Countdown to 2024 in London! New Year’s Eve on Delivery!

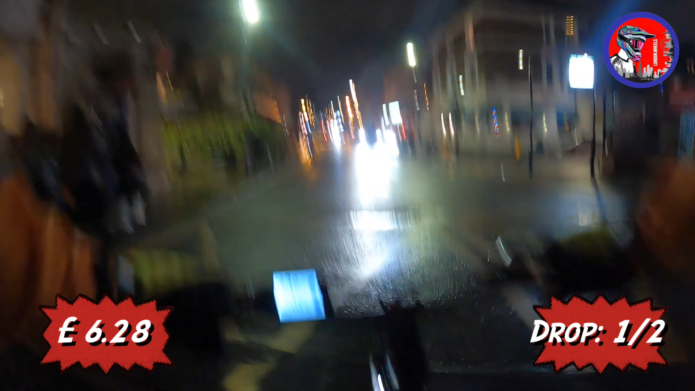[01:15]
delivery shift With some Alcohol first pick up Is
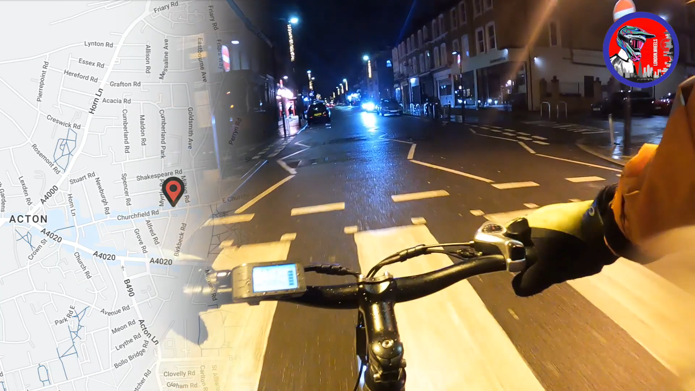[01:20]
from Sainsbury's In Acton Double drop For around 6.2 pounds
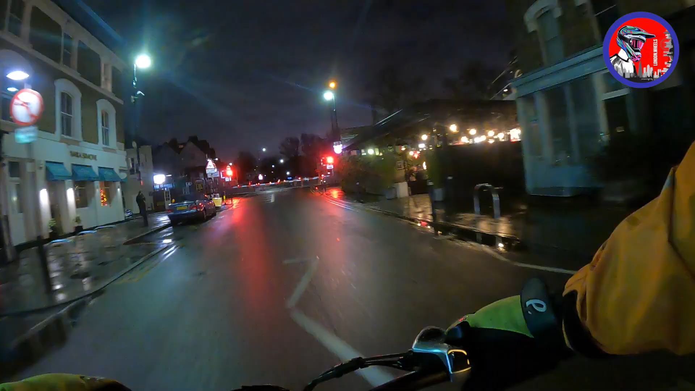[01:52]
We should've been A bit more fast
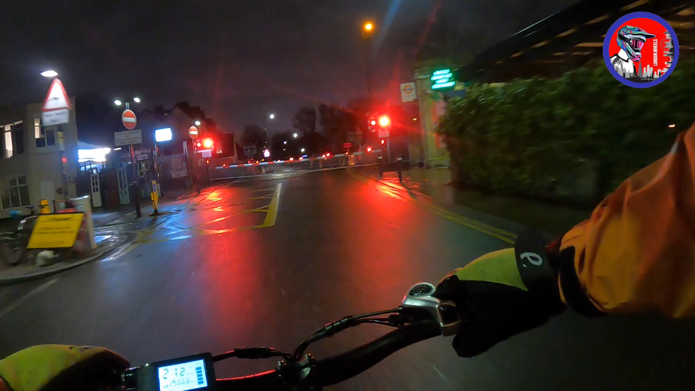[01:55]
We just missed out We'll have to wait Now
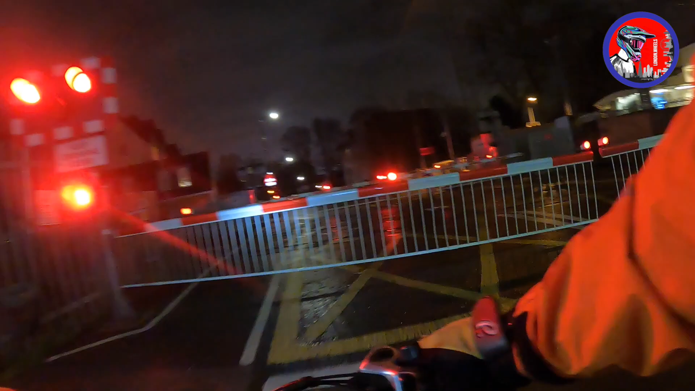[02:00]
For the trains to go through This part is Very irritating
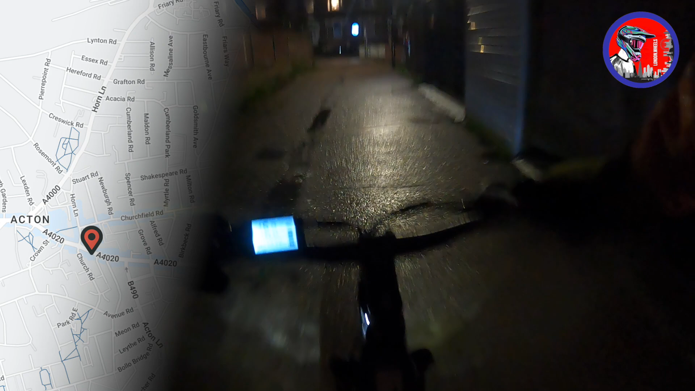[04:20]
So we're going to McDonalds It is a long drop The pick up is from Acton High Street And we're ending up in Chiswick It's a really long drop But I'm doing it Because I want to end up as close to central London as possible When it's 12 o'clock It's also very slippery tonight Because of the rain It's drizzling It's start stop rain But still it's very slippery What I do is
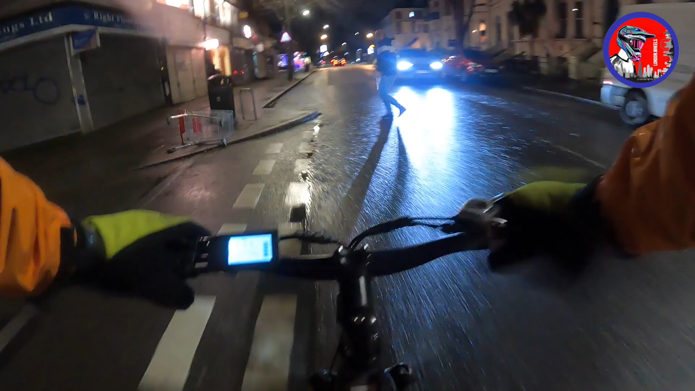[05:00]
Decrease the pressure on my tyres So that I get more grip I don't want to slip and slide around See you need to break past situations like these Where people just cross You never know when you need to slow down And you don't really want to meet with an accident
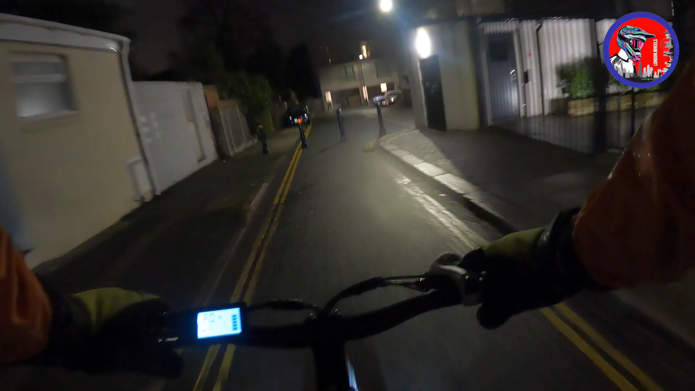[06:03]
Taking another shortcut again towards Chiswick This one is a really long drop It shows 21 minutes On Google Maps Let's see if we can get there earlier
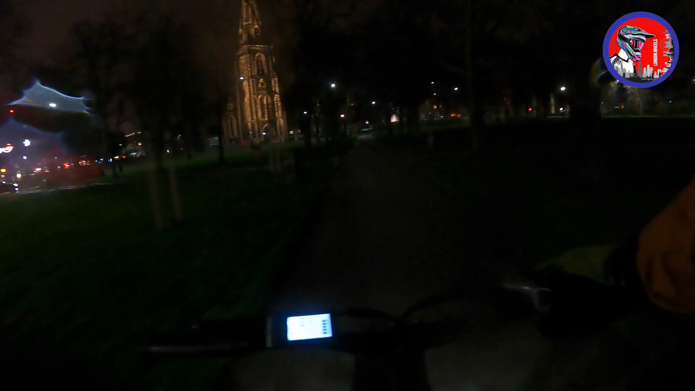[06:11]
We've reached Chiswick You can see a chapel out here I forgot the name of this chapel Ah but we are just halfway there To the drop
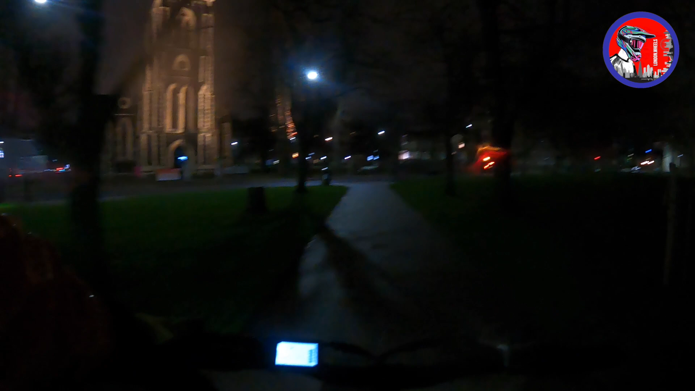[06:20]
off Because we have to go straight And there's a highway And there's a highway We have to cross it And like we have
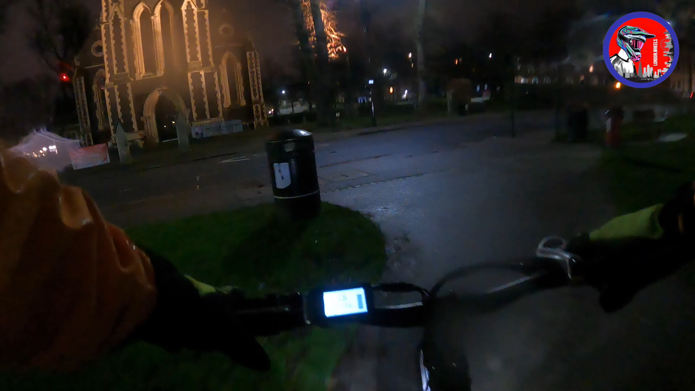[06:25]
to keep on going For another 10-15 minutes
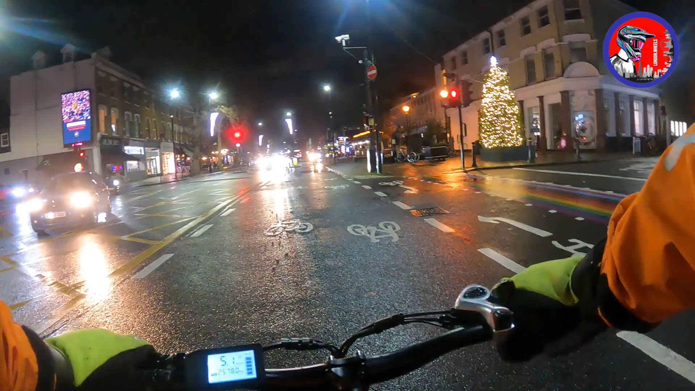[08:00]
So We are on Chiswick High Street We are gonna pick up the office Order from Goldhawk Road From Papa John's And we'll go straight ahead
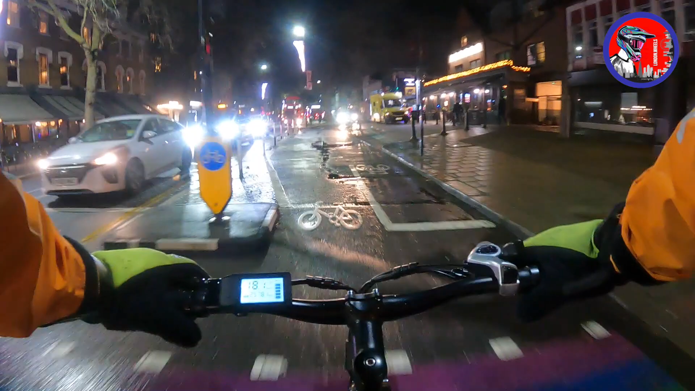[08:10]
Towards Hammersmith Across Hammersmith Towards Central London And hopefully We get some orders from there Let's hope the pizza Is not that big for us I really don't want to squash the pizza Four pizzas right?
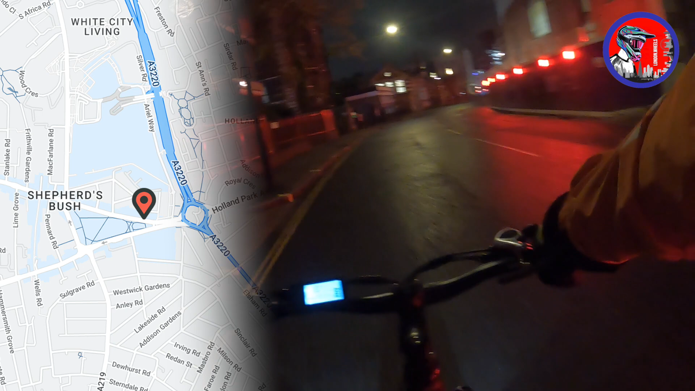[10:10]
Smaller streets from inside So that there's no traffic Anywhere there's not much traffic today Because it's 31st 31st of December Again, it's quite a long drop For £6.4 So that's alright Let's see where we end up We have reached Shepherd's Bush And now We are making our way towards Taco Bell
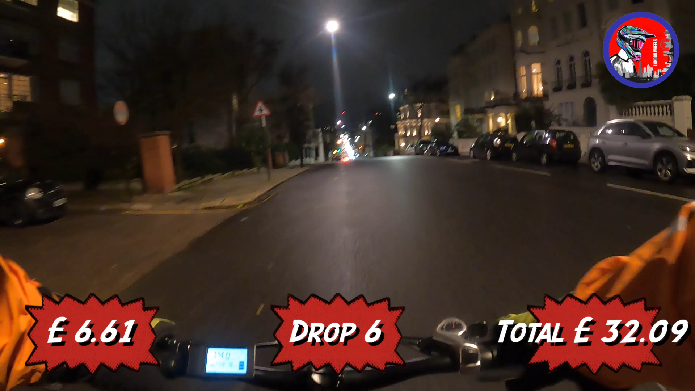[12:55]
literally are on Notting Hill right now And you can see the car Line of cars
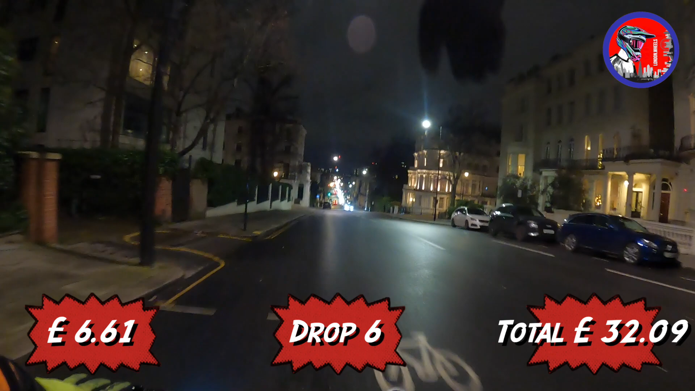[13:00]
Coming towards us I'm really not sure If I'll be able to reach Central London At 12 o'clock
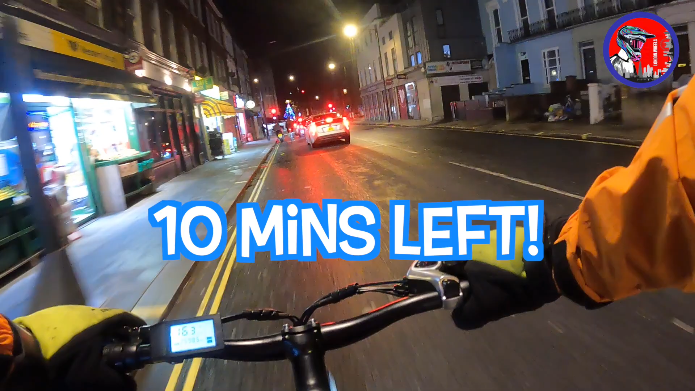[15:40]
We are here at Kilburn again Just about 10 minutes left Let's go Just about 2 minutes left
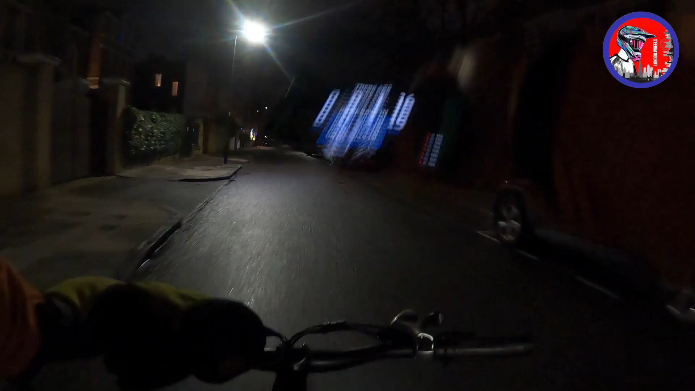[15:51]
Seems like we'll have to celebrate right here On this road